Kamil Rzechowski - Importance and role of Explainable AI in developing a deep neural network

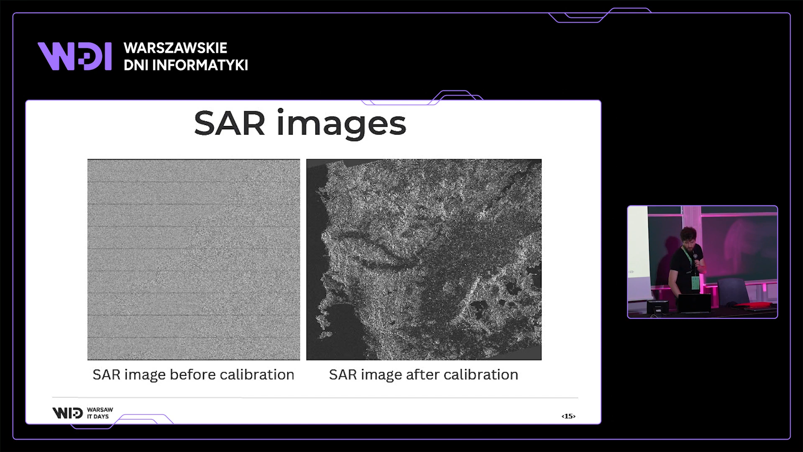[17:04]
It looks a lot of, like, noise. After calibration is done, it looks much better. On the right, we already can see some contours and some objects. And, then, we come to the model training. In this case, I slightly switched from multilayer perceptron to convolutional neural networks, mostly because the SAR images are still a bit noisy. And, convolution can handle that. On the right side, we have the moisture map.
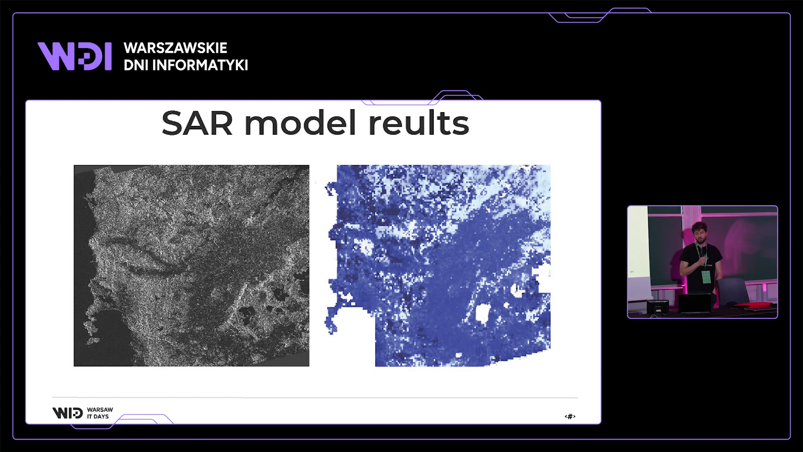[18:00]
But, we also see that here, maybe it's not really visible, those are mountains. And, here is a valley. And, actually, the soil moisture in the valley is higher. So, it looks good. I mean, the coefficient of determinants is 0.64. So, it's better, but still, maybe not the best. So, about limitations and future work.